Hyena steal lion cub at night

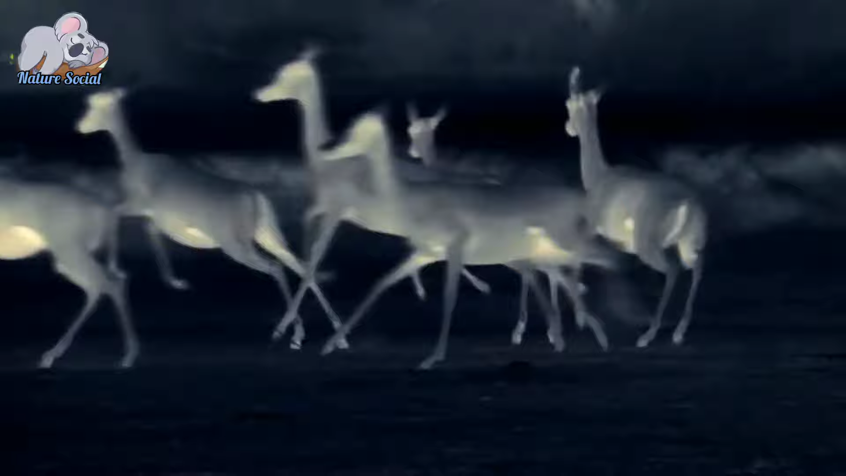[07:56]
The hans is in progress The lion is doing her best to quickly go home to look after her cops
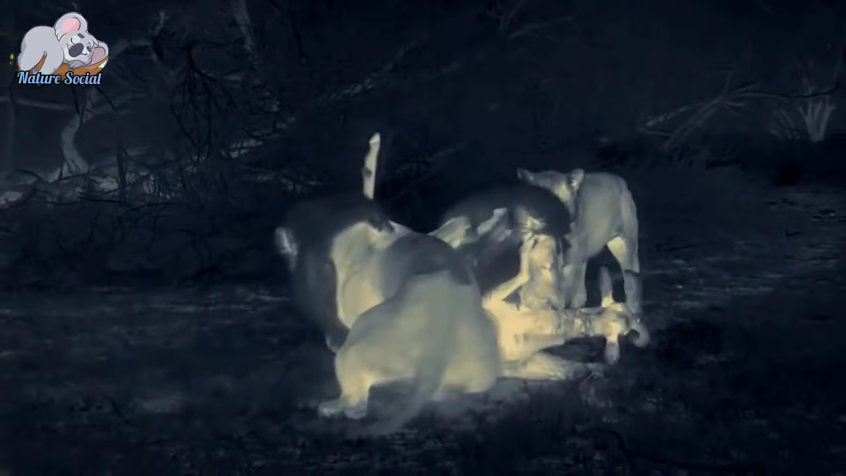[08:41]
The lioness are on their way searching for same trials of lion cub